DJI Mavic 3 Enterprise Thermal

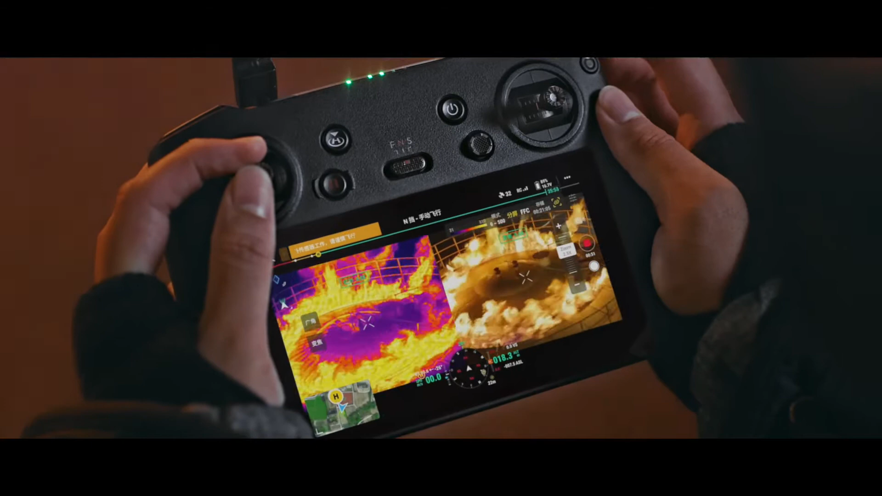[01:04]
It supports high temperature alert, color palettes, and isotherms to help you find your targets and make quick decisions while working in the field. Now let's talk about its flight time.